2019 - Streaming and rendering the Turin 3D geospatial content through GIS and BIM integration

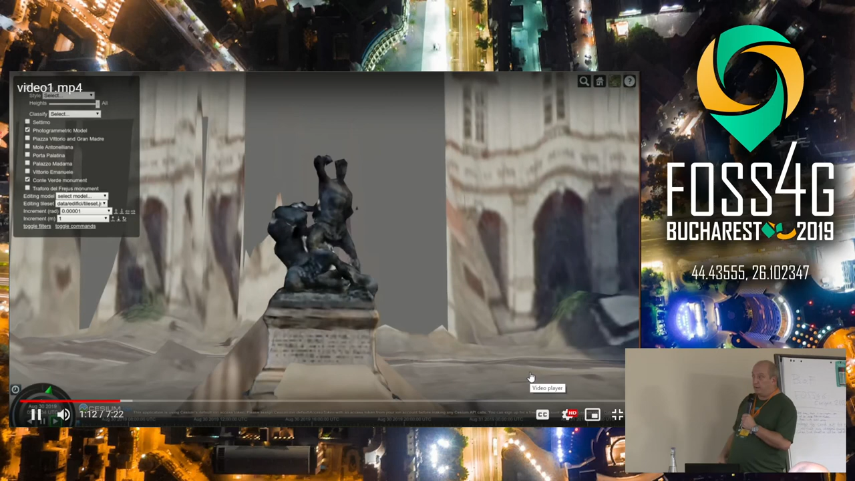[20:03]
And we can, we can fly in, uh, in the city.
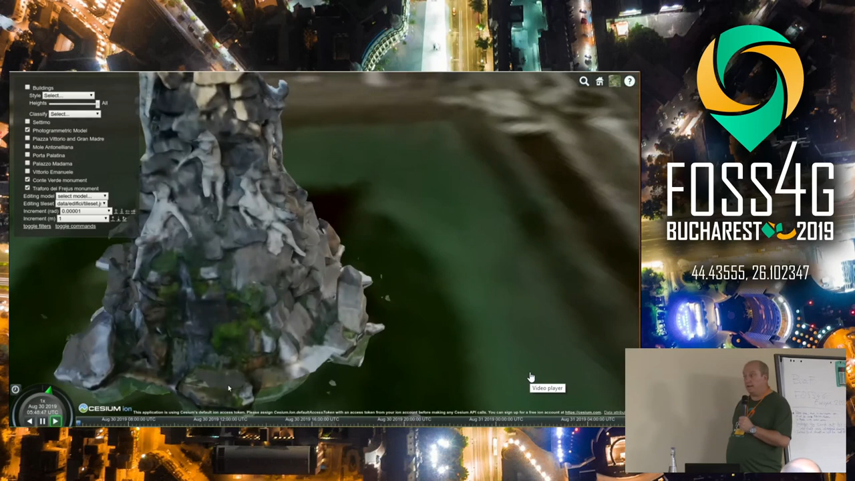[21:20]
The other parts that are not here are unloaded from, from the memory. So are not here to, to complicate, uh, our work and the work of the, of the graphic machine.